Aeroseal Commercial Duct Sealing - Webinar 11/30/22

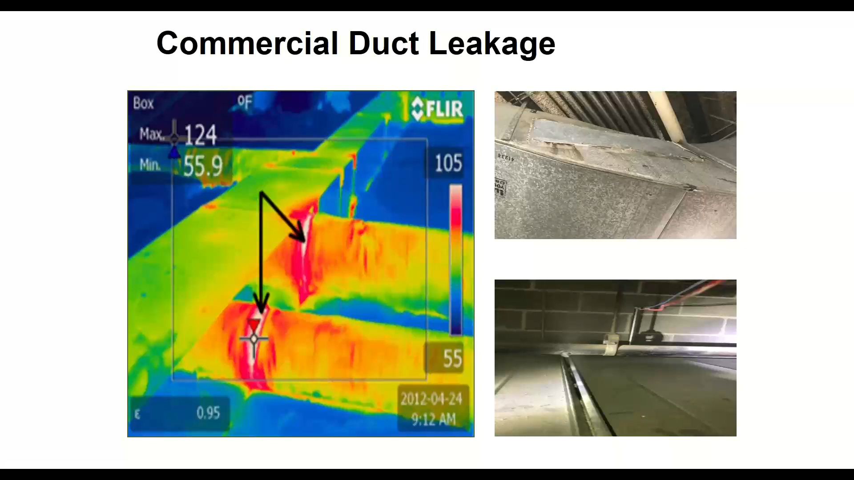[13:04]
It's all the connection points. That's always the problem. Where things are connected in the field together, they're not tight. And you can see the gap here where I got warm air leaking out of this thing. This is just showing you, I should have probably blown this up a little bit bigger,